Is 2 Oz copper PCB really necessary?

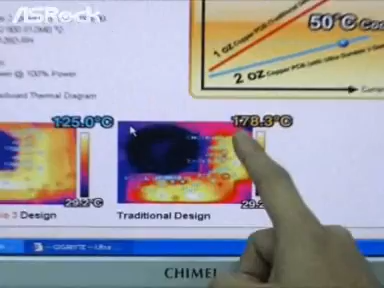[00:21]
And with their new design, the MOSFET temperature drops from 178 to 125 degrees Celsius.
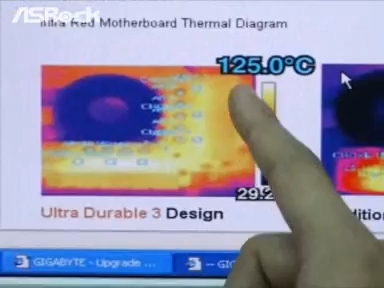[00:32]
This time, ASRock is going to show you how we make the CPU v-core MOSFET temperature so cool.
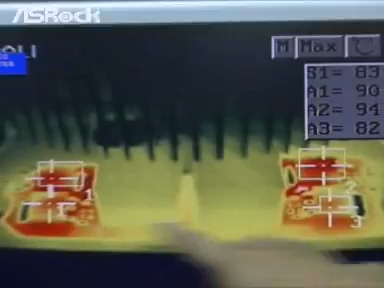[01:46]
On S1 and A3 block, the temperature is around 82 or 84 degrees Celsius only.
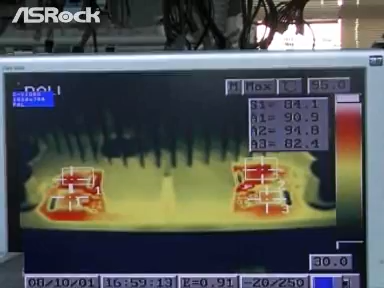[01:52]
And it is very
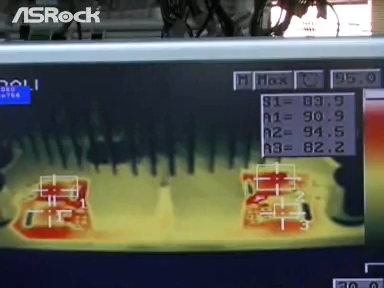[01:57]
cool for the CPU v-core MOSFET temperature.